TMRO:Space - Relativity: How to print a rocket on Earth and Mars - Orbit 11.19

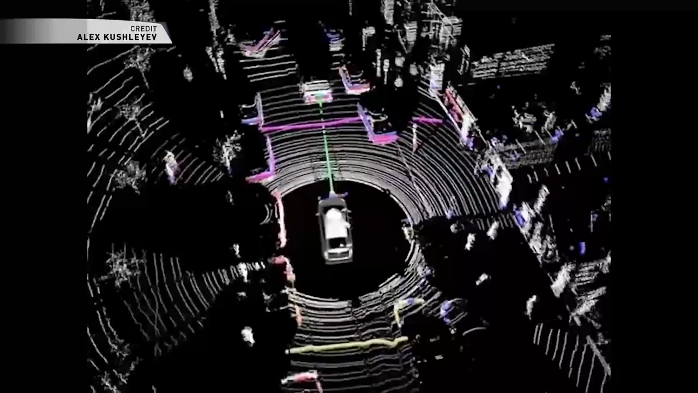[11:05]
And basically what it is is a surveying method that emits pulses of infrared light to bounce off of
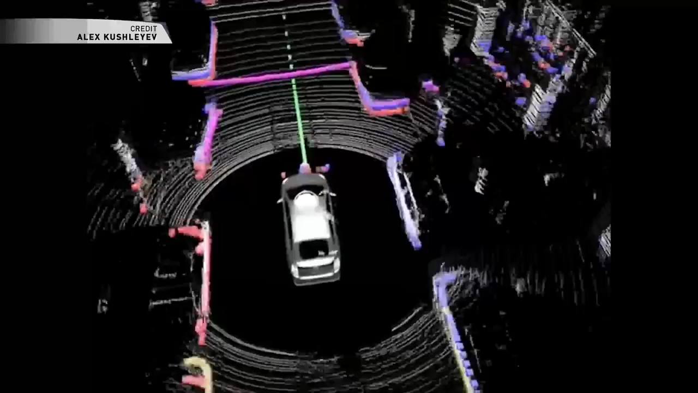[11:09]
surfaces and then measure exactly how much light is reflected back.
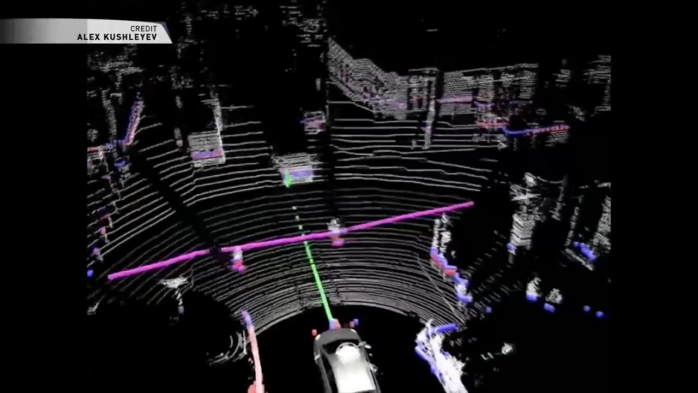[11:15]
During its two-year mission, JEDI will take 15 billion cloudless observations.